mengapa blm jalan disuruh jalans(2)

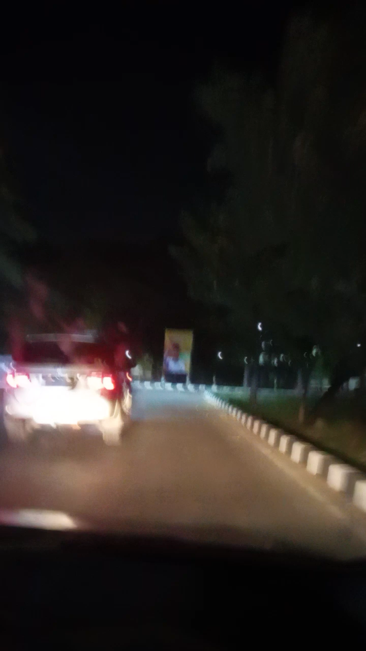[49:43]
Udah ke Hermina kita ini bang. Udah jalan ke Hermina ini.